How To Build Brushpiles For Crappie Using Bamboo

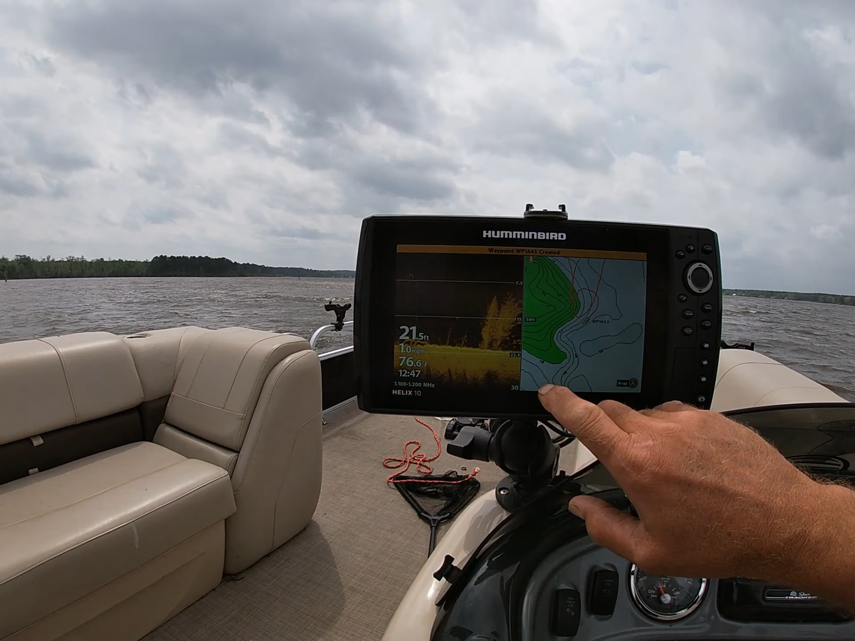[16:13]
On screen: depth 21.5 ft
See if I can find them on my down scan here. There it is, right there. It's coming up. So we're going to hit mark. All right, we just saved it. And I got another one. He dropped the other one on the other side of the buoy.
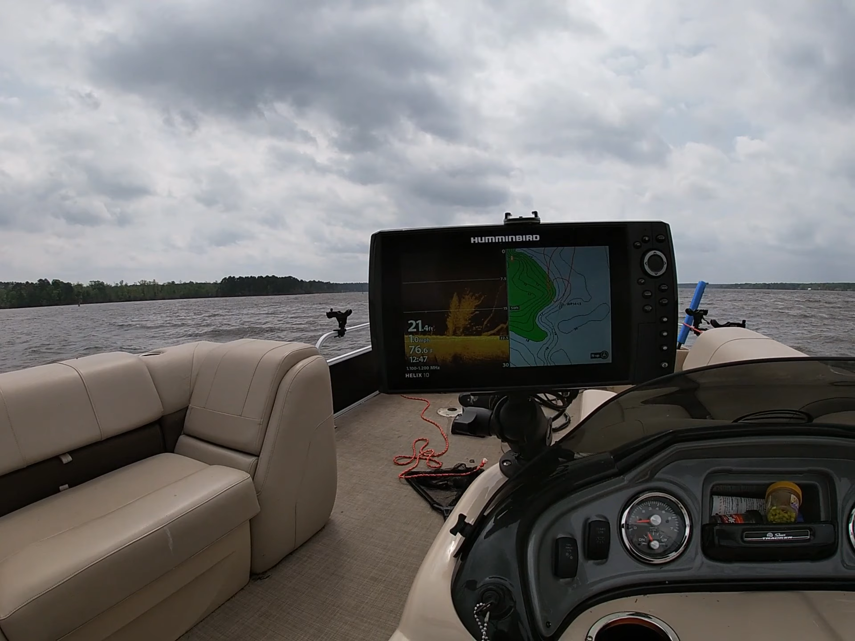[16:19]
It's just probably about 15 foot from that one. So we're not going to mark both of them. We'll be able to find them on live scale once we get there. But look, we already got a natural kind of structure right there. So that looks pretty good. So we're right off into that point. The other one's going to be a little more closer up to the edge of that drop right there. So that's a good thing. We've got two different depths working on this spot. All right, so we've got one on this point here. And now we're going to drop another one on this point here.
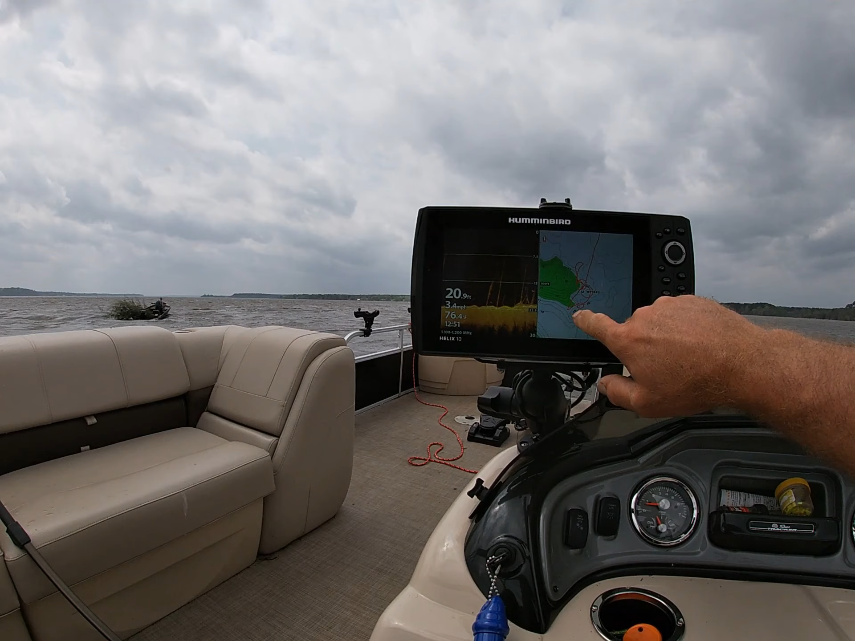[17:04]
And that's what you're looking for is, see, notice how we've got 12 and 13 foot of water. And this thing drops out into 20 foot of water real fast. Within 20 foot right there, it goes to 20 foot of water. There it is right there. I've already marked it. I'm a little bit off, so I'm going to remark. All right.
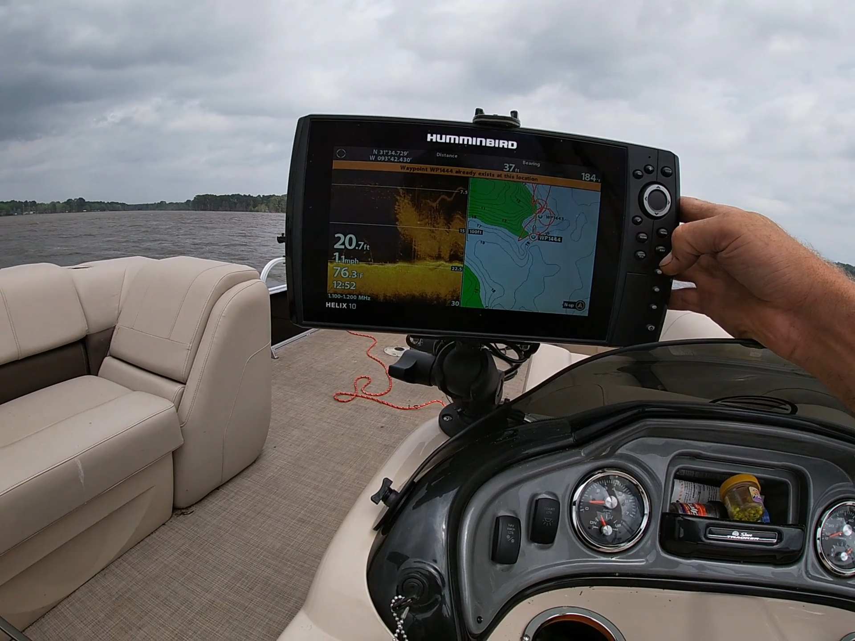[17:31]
On screen: depth 20.7 ft, speed 11 mph
That looks really good. Nice looking brush pot. Got a bit of a natural laydown right there beside it as well.
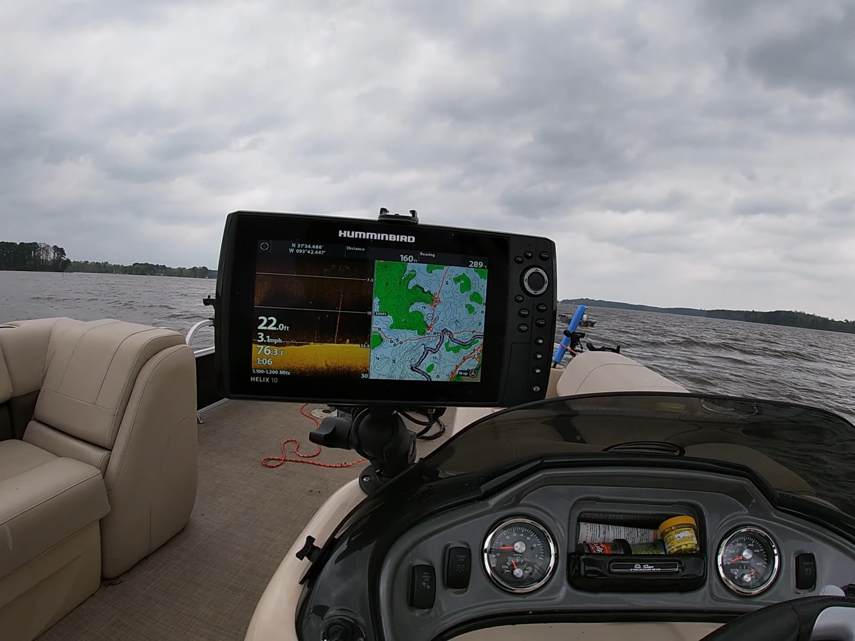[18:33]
On screen: depth 22.0 ft, water 76.3°F, speed 3.1 mph
right here at 11 foot there and 13 foot there. They fall out to about 22 foot within just a short piece there. And, you know, it's not guaranteed that all of these are going to produce. You know, you've got to drop a lot of brush to get, you know, in my theory, you've got to drop at least 10 to get two good ones.
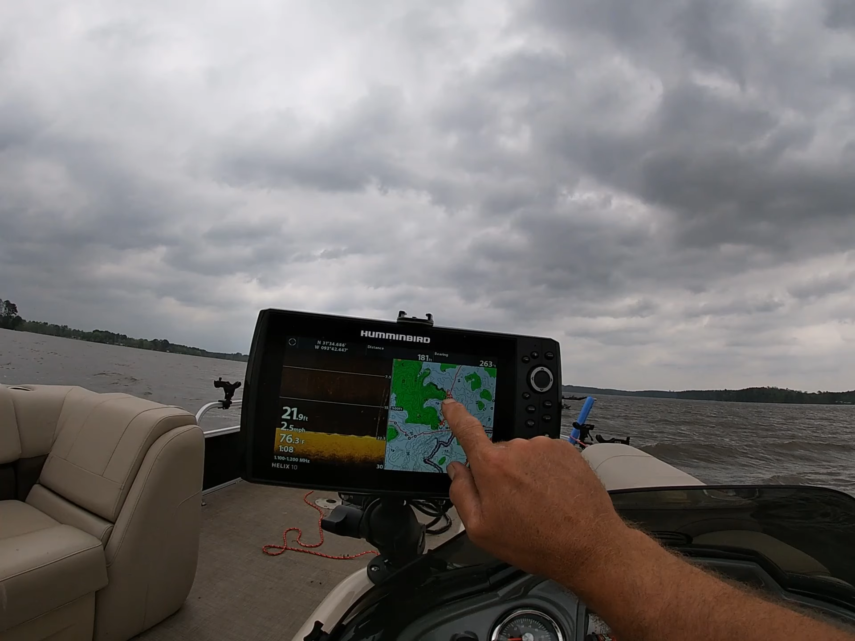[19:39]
On screen: depth 21.9 ft
You've got an underwater ridge here, runs out. It's got two different points. As you can see, we've got the marks right on the end of these points where we dropped brush piles just now.
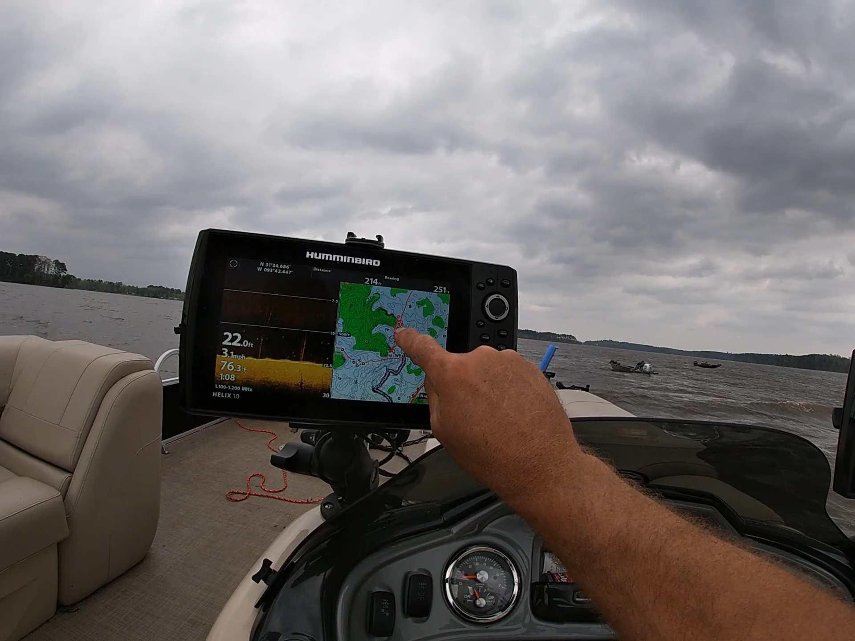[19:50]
On screen: depth 22.0 ft, water 76.3°F, speed 3.1 mph
And so that's perfect prime spots for targeting crappie. And what's going to happen is these fish are going to run these edges of these drops, and they'll find these brush piles and hold up on them. So also, just for instance, right here in the bend of this creek, that's a creek channel right there.
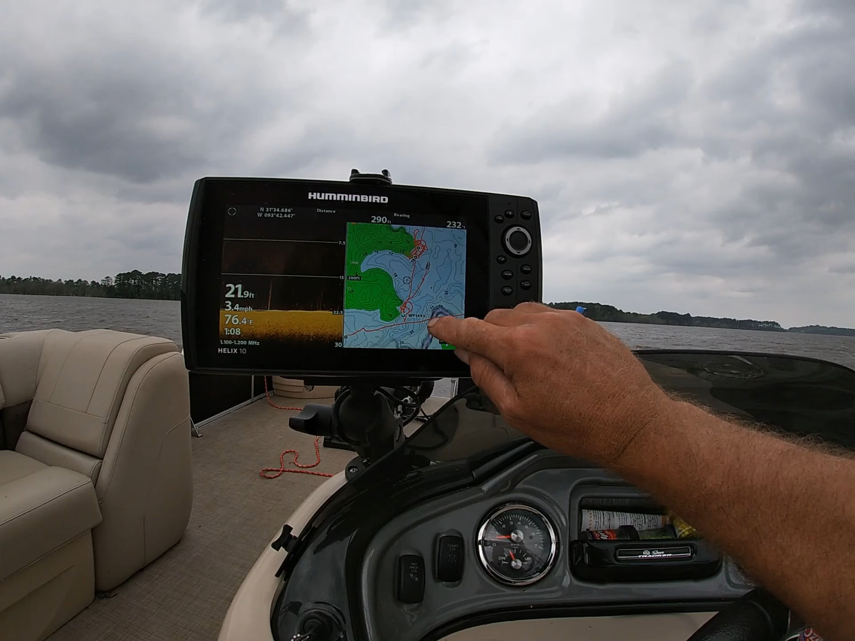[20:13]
On screen: speed 3.4 mph
And the bend of that creek right there on that point is another great spot to try and put one. So that's what we're doing, and we'll come back and check these in a few days and keep our eyes on them.